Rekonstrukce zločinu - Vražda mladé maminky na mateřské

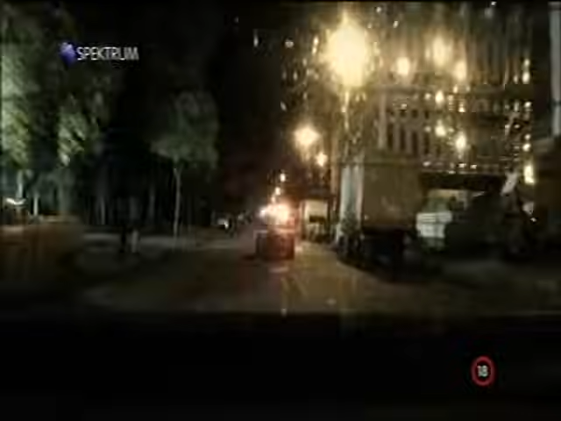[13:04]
Strhla se divoká honička přes západní Houston, projel skrz silniční zátarasy,